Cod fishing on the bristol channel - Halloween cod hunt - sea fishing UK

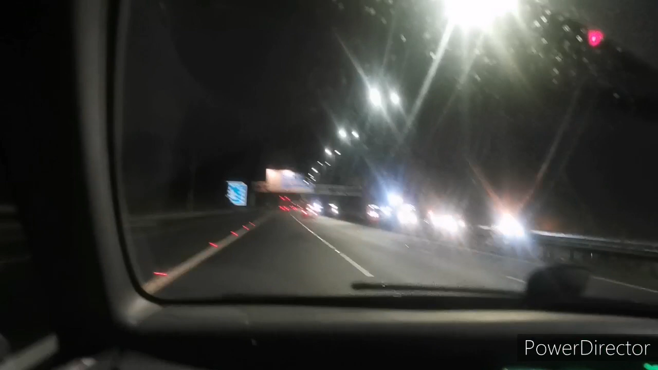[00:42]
Anyway, look at that sign, look up there, we are heading Bristol Channel,